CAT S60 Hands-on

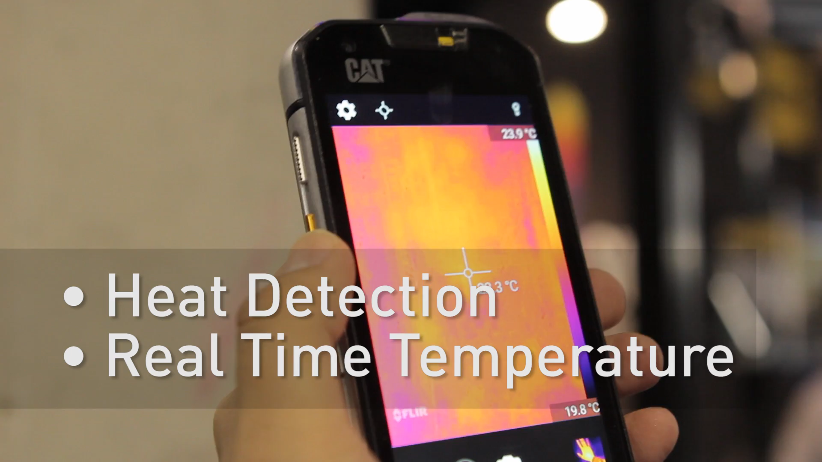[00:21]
On screen: scale top 23.9°C, scale bottom 19.8°C
You can get temperature readings in real time. So for example right now the wall is about 22 degrees and if I put my hand over it,
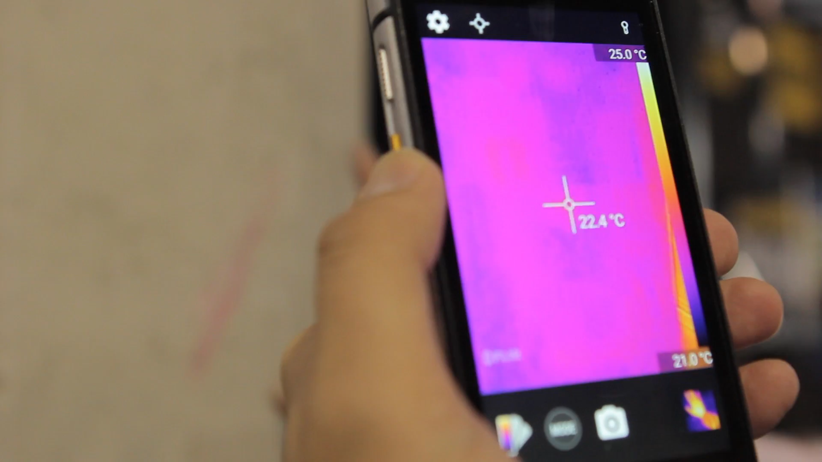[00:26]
On screen: spot 22.4°C, scale top 25.0°C, scale bottom 21.0°C
it's 32 degrees. So you can see the difference in real time.
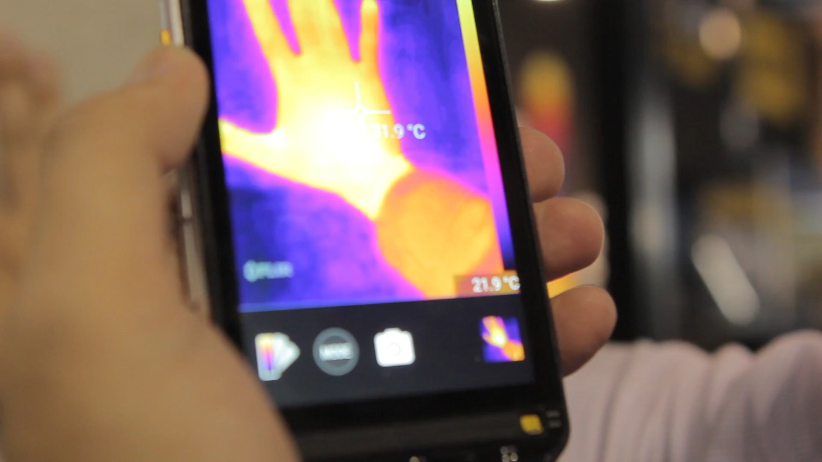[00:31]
If you take a picture with the thermal imaging, you can actually have both pictures of the thermal reading as well as the actual photo.
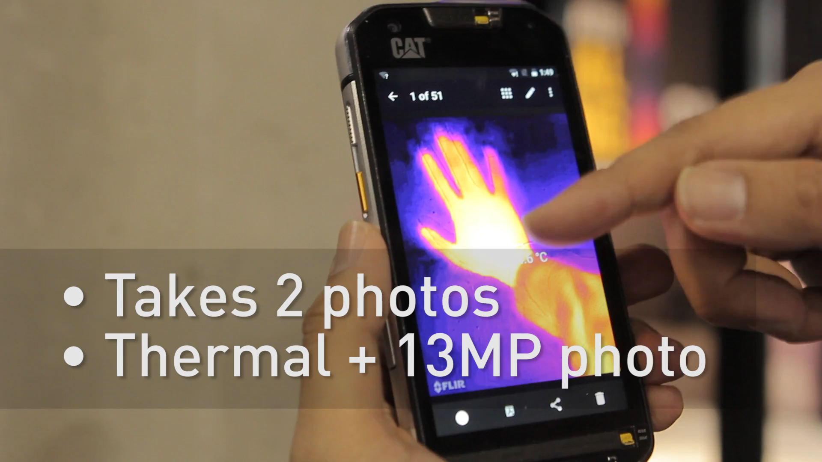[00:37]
So actually shoots two pictures at the same time.